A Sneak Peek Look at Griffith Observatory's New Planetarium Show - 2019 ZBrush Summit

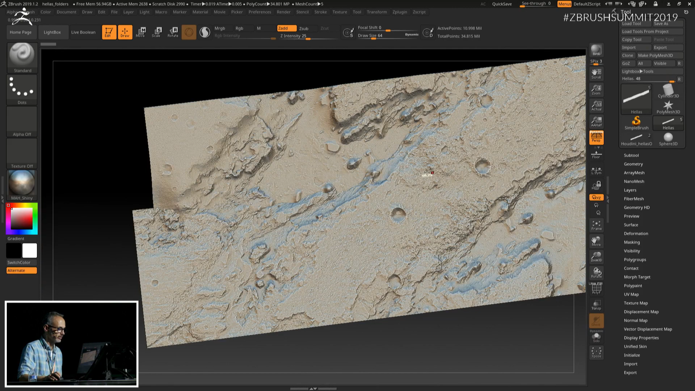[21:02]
Maybe, after everything wakes up. Here we go. Here we go. Here we go. It's happening. And as you can see, there's a lot of detail, but we fly the camera so close to the surface of this DTM that we have to have the detail.
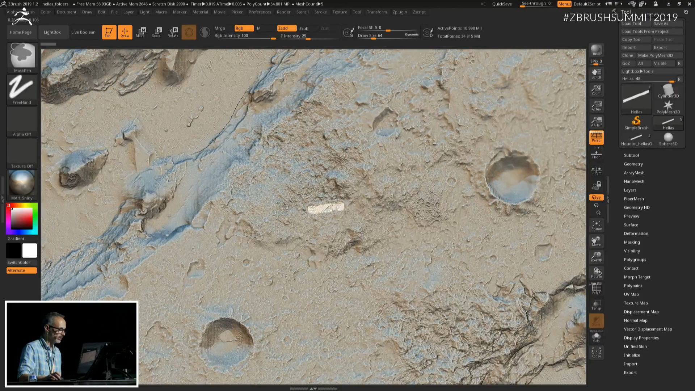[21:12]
The trick is we don't need the detail all over this massive set.
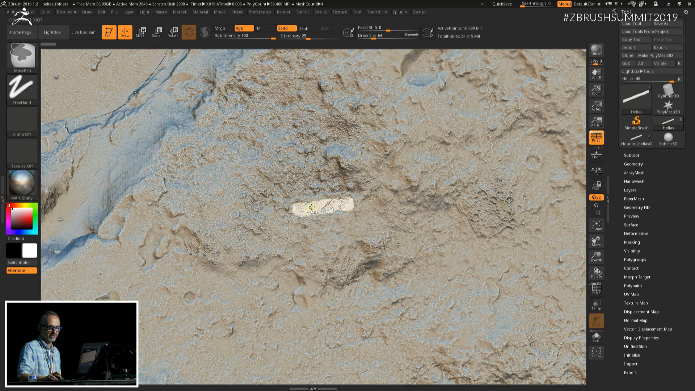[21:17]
We only need it where the camera is. As we keep zooming in,
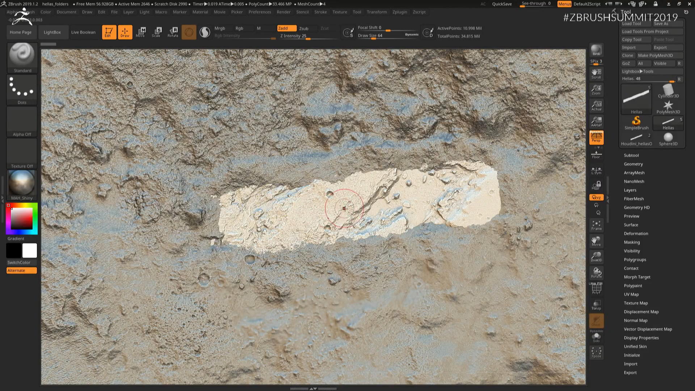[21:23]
and we keep zooming in, this is the full high-rise strip here. The camera flies approximately in a path like this. And as we zoom in and keep zooming in, you're just going to see more and more detail. And that's what sells terrain. The closer you look, the more detail you see. Terrain looks small when it loses its detail. But the problem with, like I said, with a set like this is we need a lot of detail around the camera, but we don't need it everywhere else.
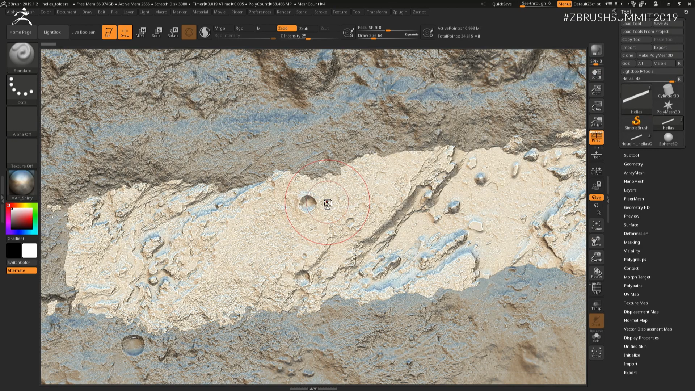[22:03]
So we can't use a traditional displacement workflow where you tessellate all the geometry and then put in a displacement map and hope that you get the detail you want next to the camera. And that's where ZBrush really killed it because I could put the detail exactly where I wanted it. And the way I did that was I adaptively tessellated using ZBrush those areas where I wanted to stamp down extra detail. So this is the high-rise DTM. It's pretty detailed to begin with.
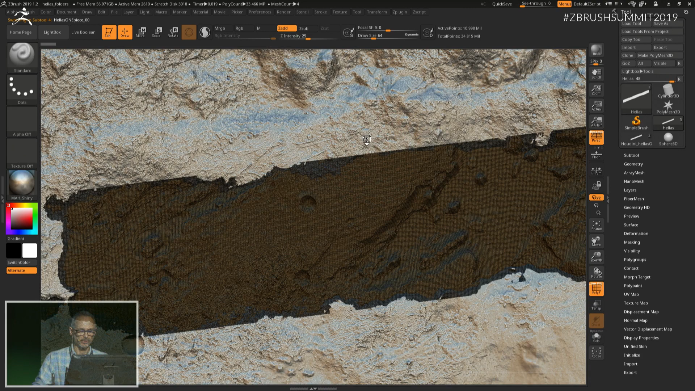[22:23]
But if I click over here on one of these other pieces that
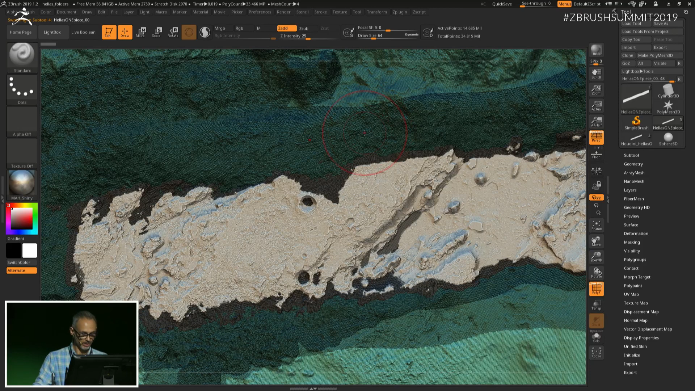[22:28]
has been subdivided selectively, so I just painted a mask and then inverted the mask and then hit Control-D. And that gave me these areas of additional and increased